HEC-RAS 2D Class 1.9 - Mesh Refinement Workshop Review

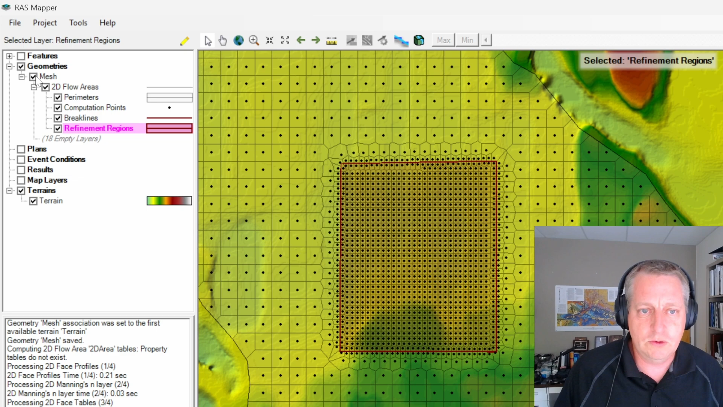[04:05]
and we're going to load the base and the channel so that I have a nice channel in my model.
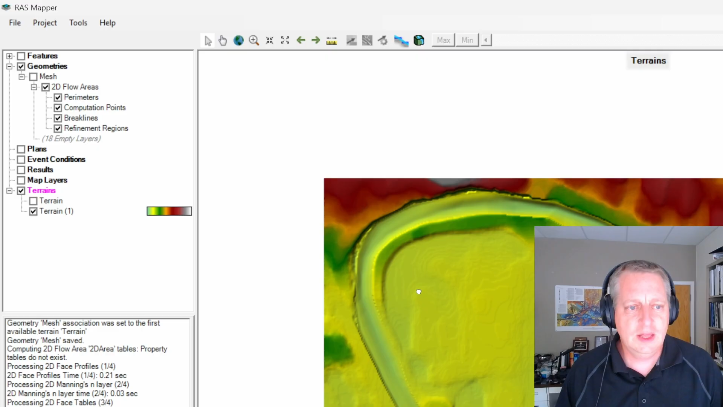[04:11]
All right. So I'll go in here and let me say,
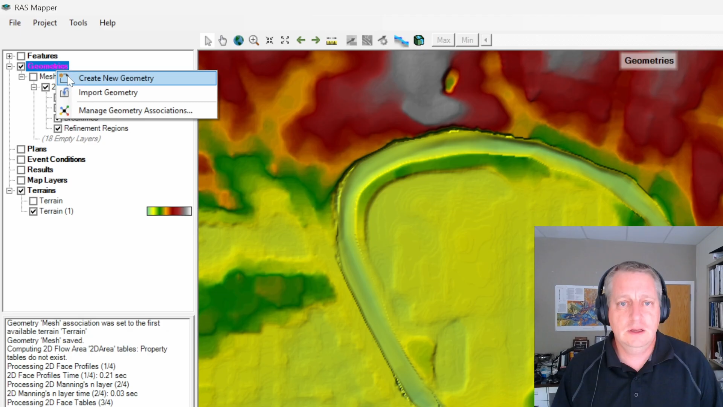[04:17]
create geometry, and then I'm going to go in and just make a big perimeter.
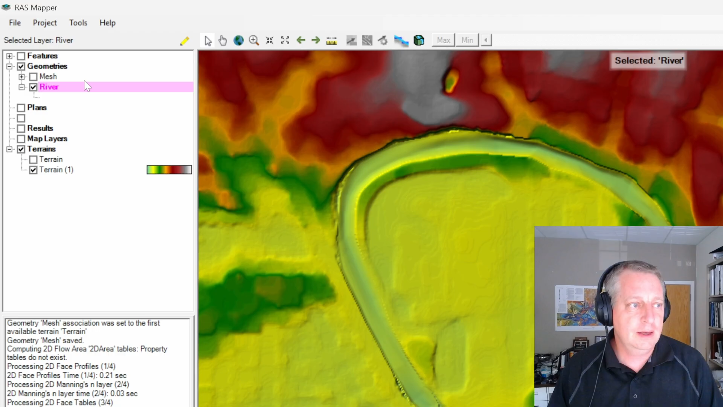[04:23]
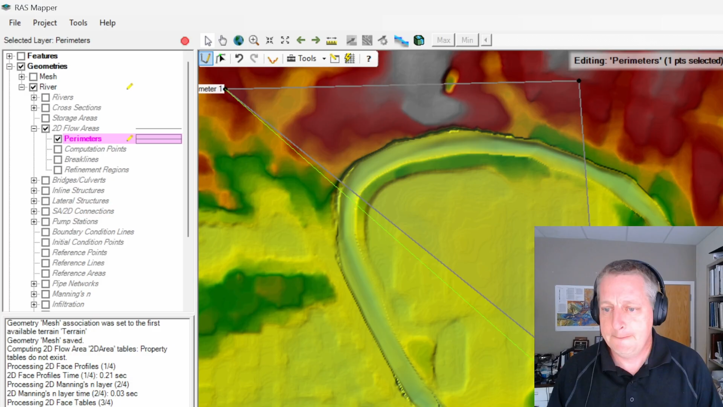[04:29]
And then I will use my computation points, my hundred by a hundred.
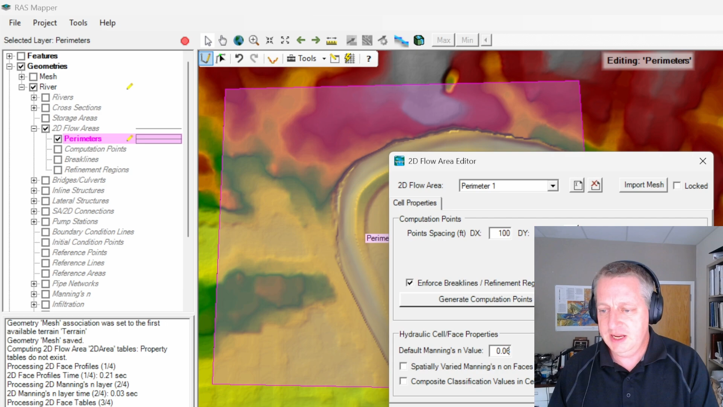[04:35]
So my question is, how good is this mesh for resolving this channel? Well, it's not great. There's only one or two cells on either side. We generally recommend, you know, like three to five for a small river, you know, five to eight for a larger river. Um, but the more important thing is that they're not aligned with flow.